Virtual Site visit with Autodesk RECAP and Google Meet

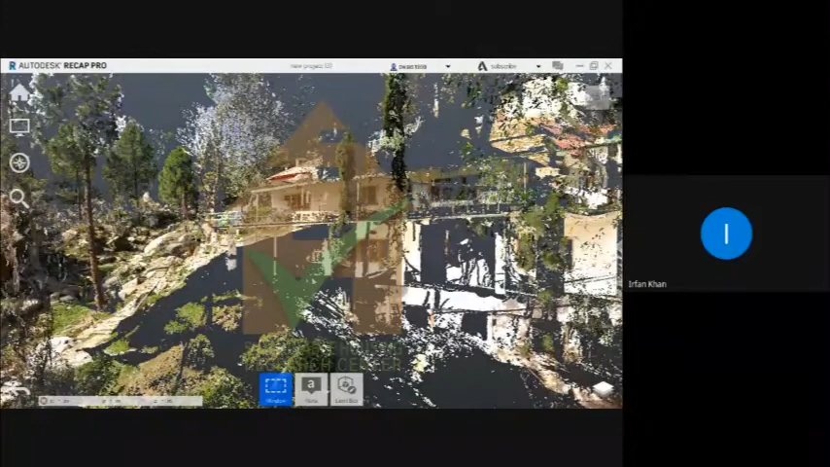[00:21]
अच्छा सर ये जो बड़ा खूबसूरत व्यू आ गया, अब इधर से हम ये जो ये रास्ता नजर आ रहा है ना ऊपर से सर थोड़ा ज़ूम आउट करें, एक रास्ता इस रास्ते के
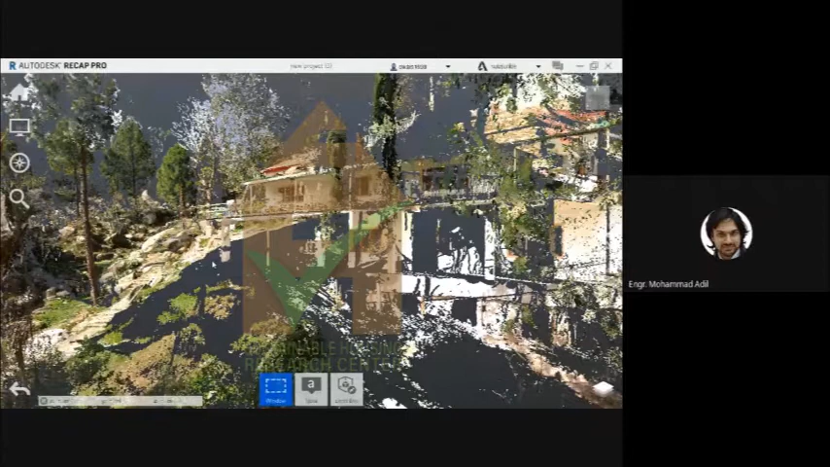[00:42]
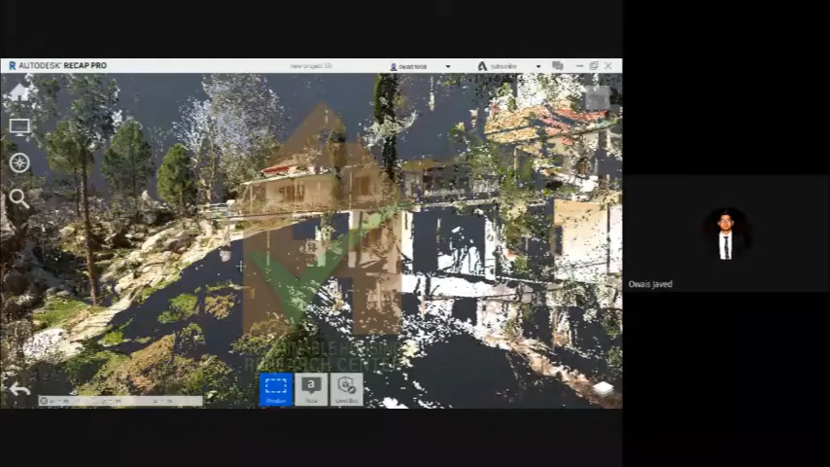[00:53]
बिल्कुल ठीक है बिल्कुल। तो अब ये सारा हम इसको कवर करेंगे राइट, और ये स्लोप हमें नजर आ रहा है कि ऊपर वो अप हिल है ना। ओके ठीक है हाँ। अच्छा और सर हम ये देख रहे हैं ना कि यहाँ पे दरख्त वरख्त भी हैं। जी जी तो हम इसमें सेलेक्टिव होंगे,
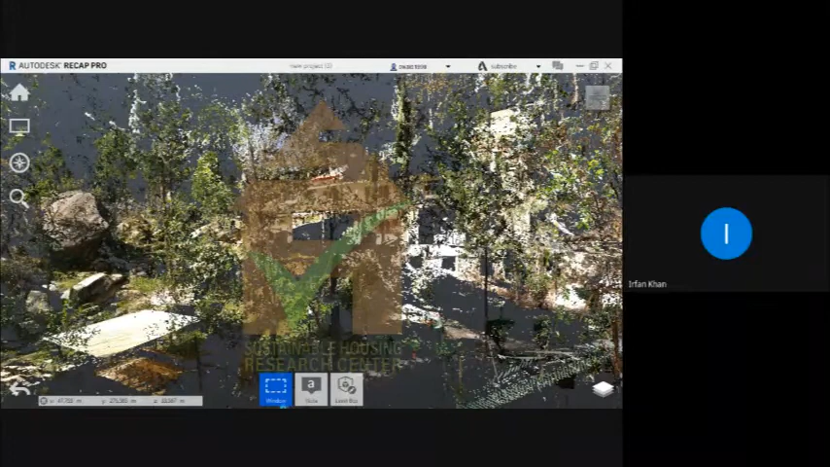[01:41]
अदर 2/3 जो है वो अब हमने करना है रास्ते से उस तरफ ठीक।
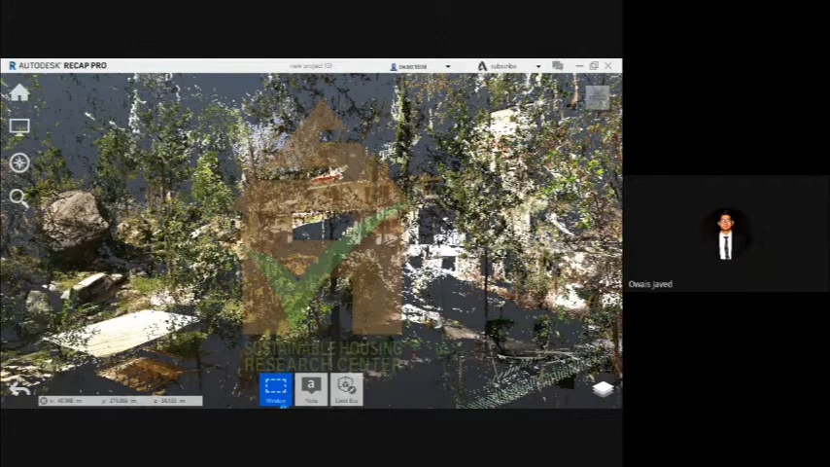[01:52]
अच्छा जूम इन करें सर वैसा राइट। अच्छा ये रास्ता नजर आ रहा है, इसके पीछे आपको ये एक दरख्त भी नजर आ रहा है वैसे साहब,
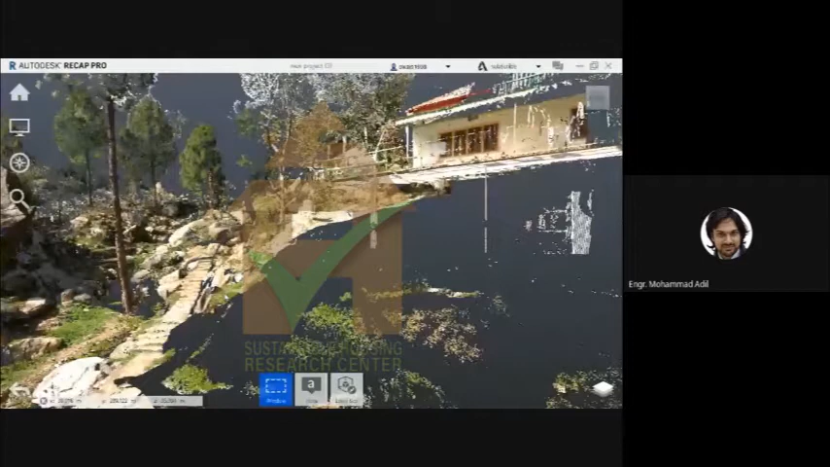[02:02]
ये जो महल में जो बात हो रही है वो हाँ इस लोकेशन पे हो रही है, आप यहाँ पे मूव हो प्लीज सर।
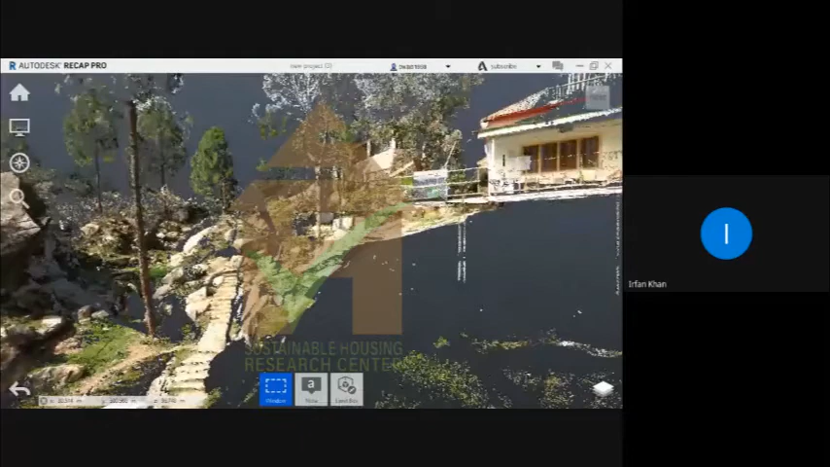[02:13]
अब ये जो सर बस यहीं रोक दें ओके ओके ओके थोड़ा आगे चले गए, थोड़ा बैक करेंगे जूम आउट कर बस यहाँ।
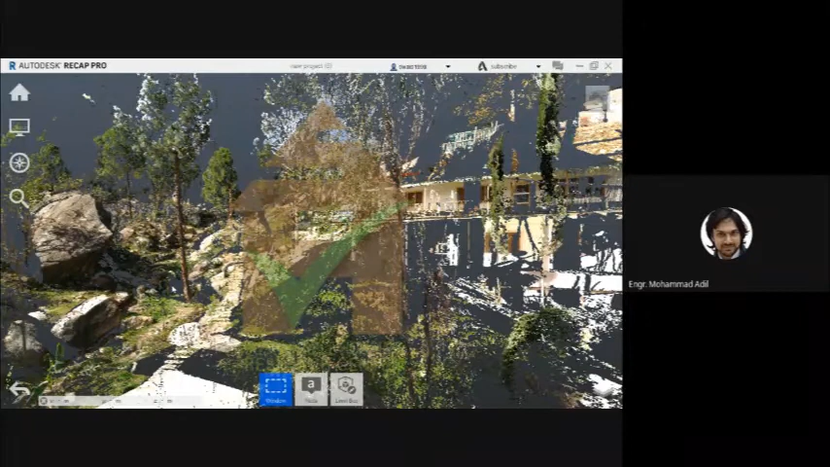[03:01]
लेकिन हम इधर से नीचे जाएंगे यानी नीचे जो केले के पत्ते नजर आ रहे हैं हम इस तरफ आएंगे। ओके बिल्कुल ठीक है, तो अब उस तरफ चलते हैं जरा उस रास्ते पे थोड़ा सा। जी सर
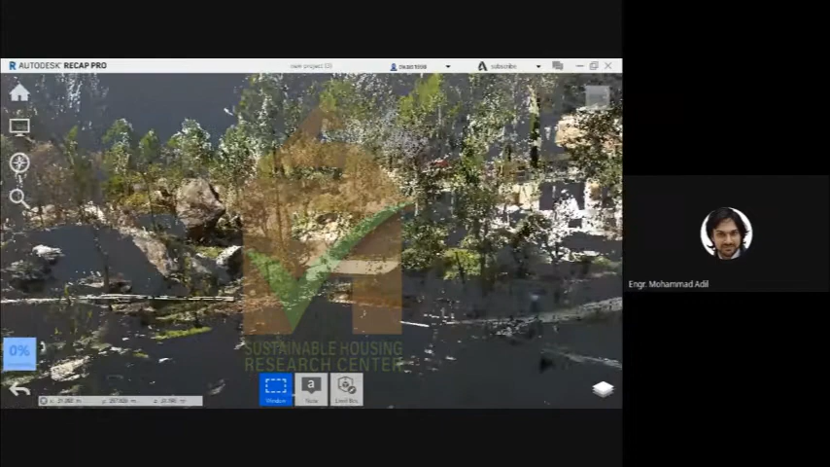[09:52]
वो भी मीटर लगा सकते हैं उसके लिए भी ठीक है। अच्छा सर ये डिस्कशन तो यहाँ से वो आप वॉशरूम
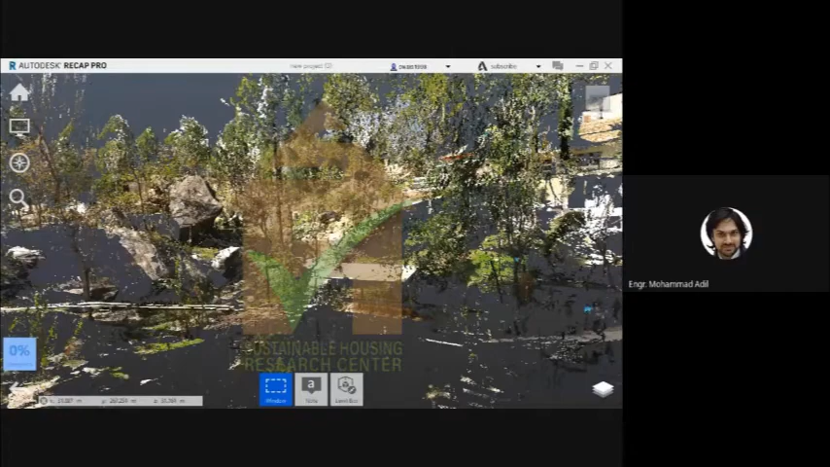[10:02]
की साइट अभी नीचे बताना चाह रहे थे यहाँ जूम करें बिल्कुल बॉटम लेफ्ट पे हाँ ये और जूम कीजिए